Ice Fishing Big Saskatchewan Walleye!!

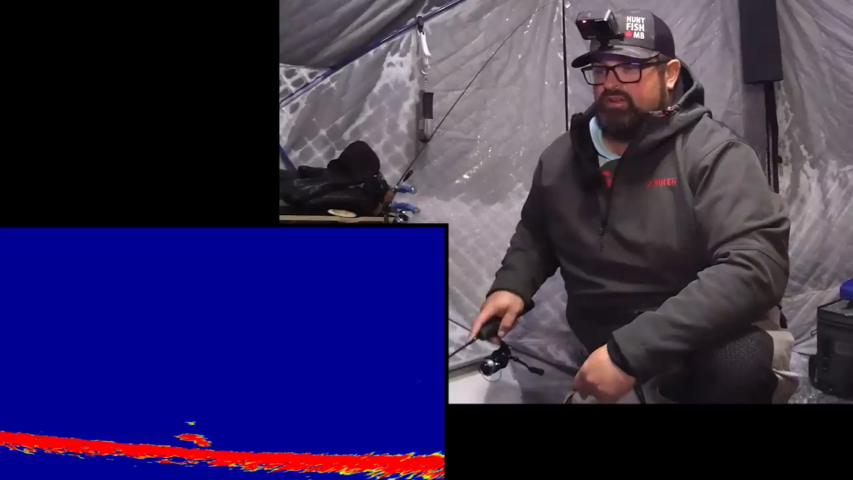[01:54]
Big fish. Come on, eat it.
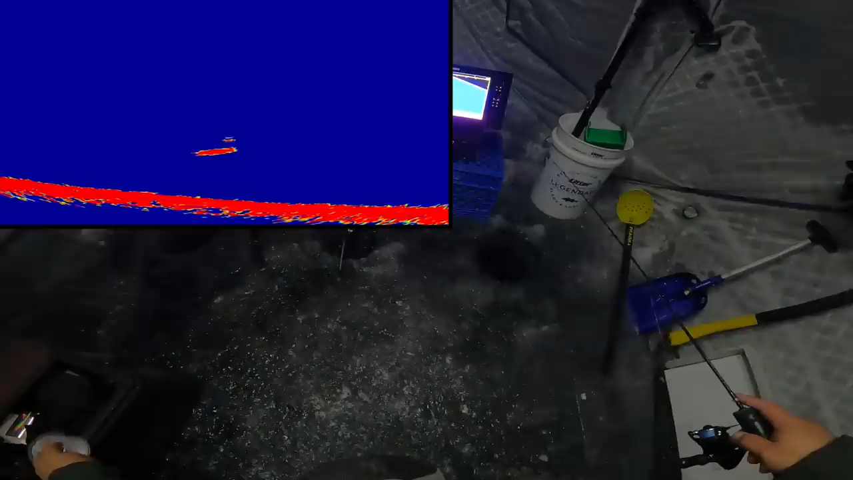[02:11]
I'm gonna drop it down. There we go, come on. Here he comes, he's coming down to it. He's coming down to it, come on, buddy.
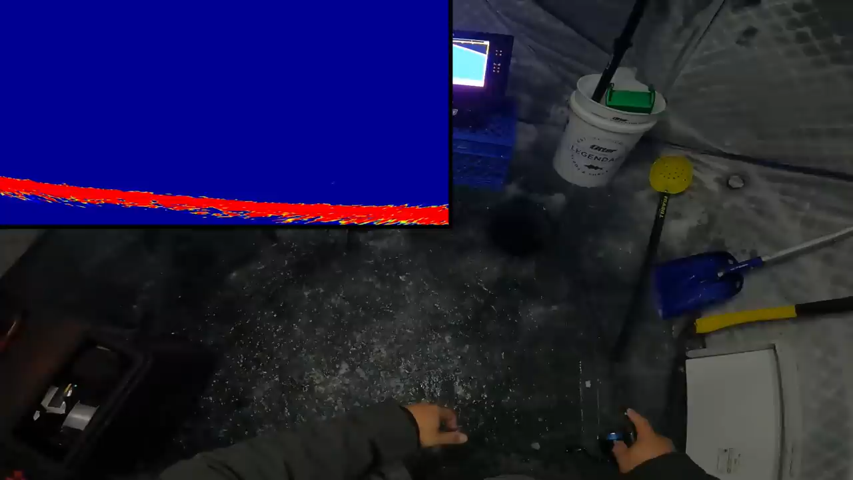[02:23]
Where'd you go? Oh, SAF, where'd you go?
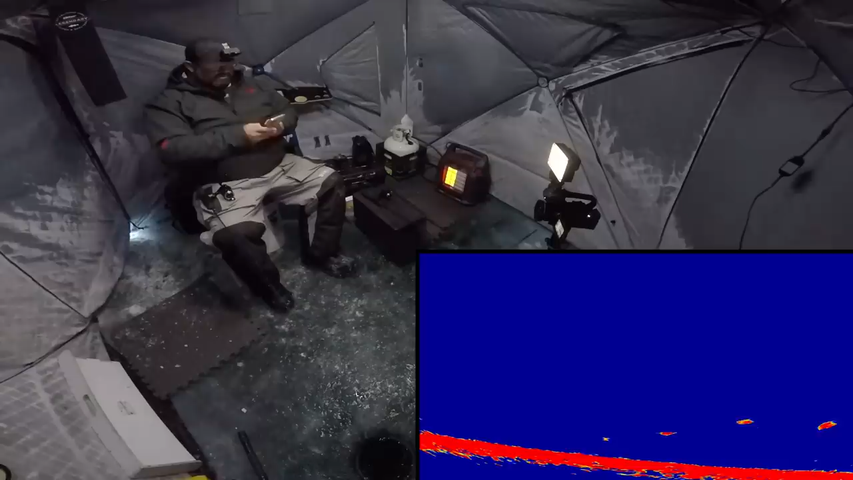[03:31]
Oh, big fish, big fish. Oh my goodness. Nice. Are you kidding me? That thing just comes straight in and ate. It comes straight up. I think it's big, but it just comes straight up. When they come up and they charge at you, it's so nerve-wracking.
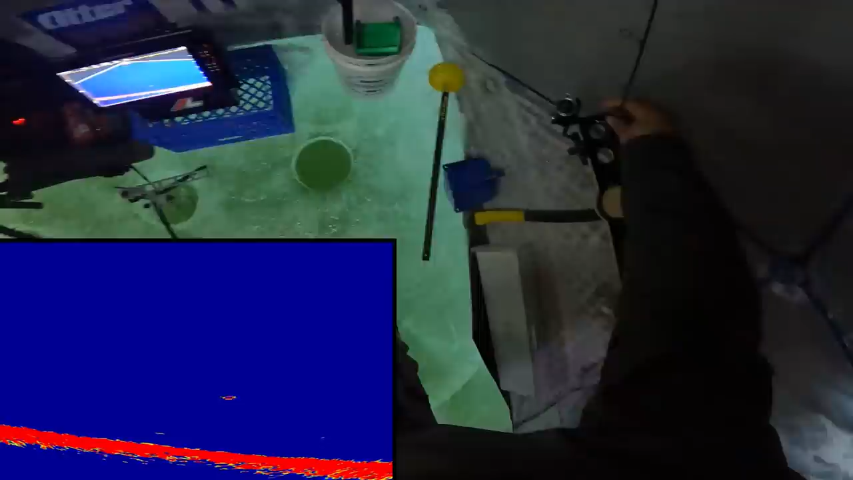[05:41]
Oh, I was gonna change, I gotta change the battery on the main camera. And a fish is coming in. Come on, eat it. Yes, nice. Just about to change camera, batteries.
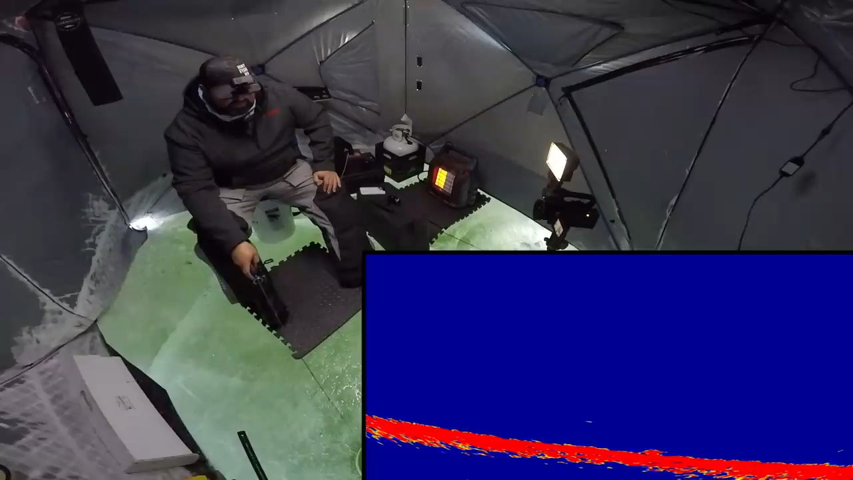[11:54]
There's a pound on the bottom right now. Come on. Man, I just felt him brush the line. Come on. Eat out of this, eat out of that mud, buddy. Nice. I got him to eat it right down on the bottom.